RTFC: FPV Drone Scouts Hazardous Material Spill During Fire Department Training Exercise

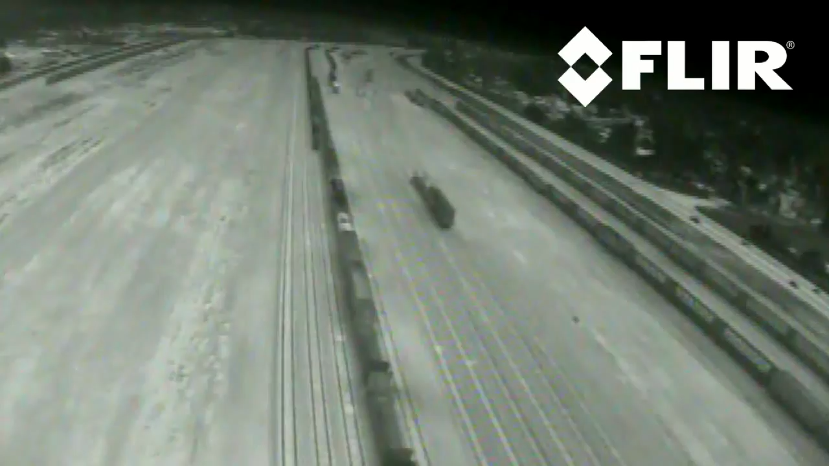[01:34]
On the FLIR, you can see that the tanker in the foreground is a light shade of grey, indicating that it's radiating heat. This operation required constant, real-time communications between the pilot,
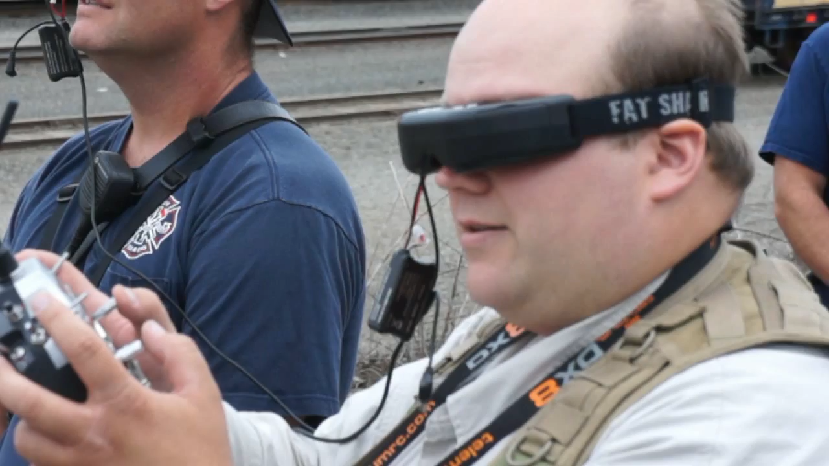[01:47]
Tekkenstein, and the incident commander, Captain Tim Blackwell.
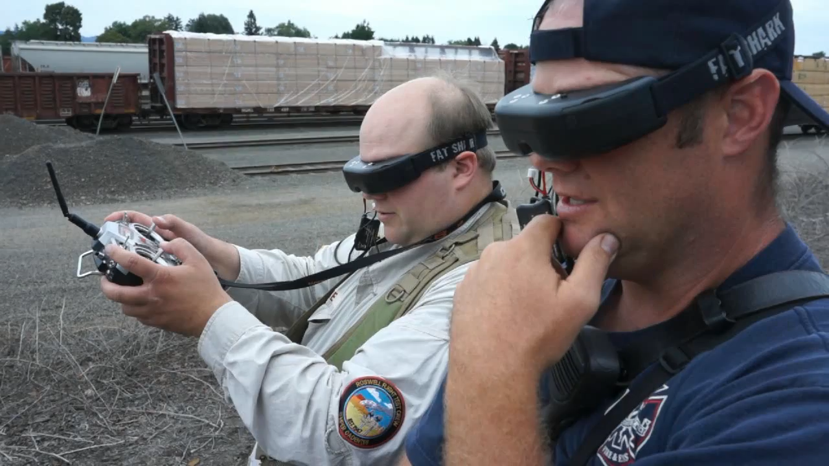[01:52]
There will be some sort of placarding or something on the front and the rear of the car, on the side, the side that we're coming in on.
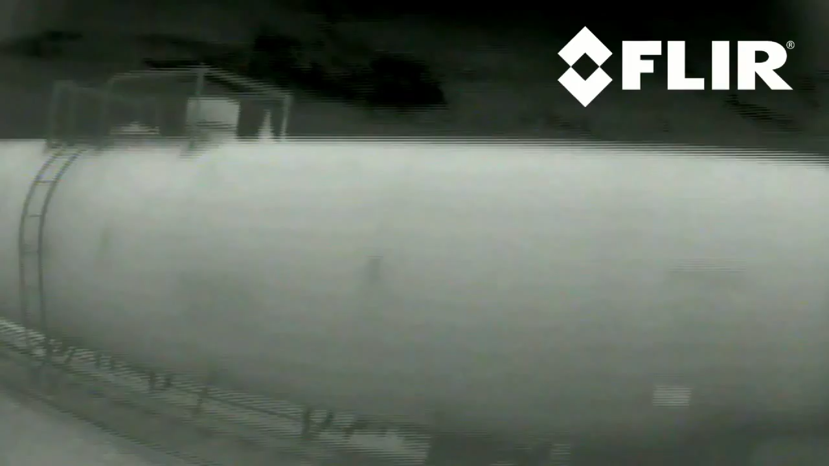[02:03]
And it'll be about exactly halfway down on the car.